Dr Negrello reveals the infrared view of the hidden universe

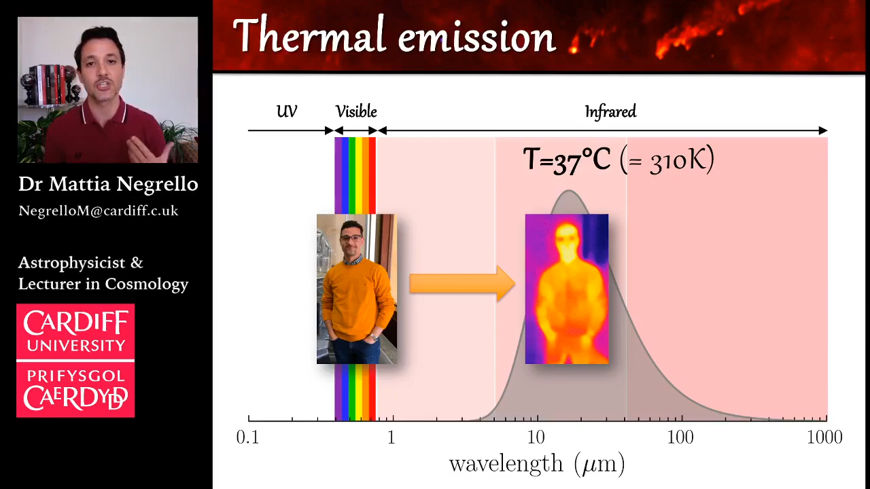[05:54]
because the infrared camera peaks up this thermal emission. Okay? Now, the position of the peak depends on the temperature.